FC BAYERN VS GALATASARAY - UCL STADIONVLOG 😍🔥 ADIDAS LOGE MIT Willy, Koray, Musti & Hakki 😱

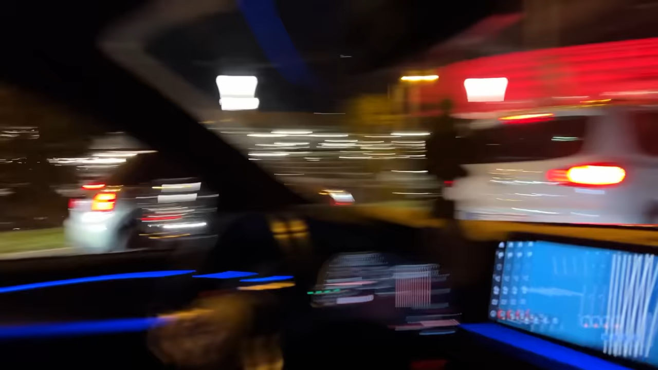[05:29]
Schönes Stadion, sagst du? Unglaublich. Guck dir das mal an, wie es leuchtet.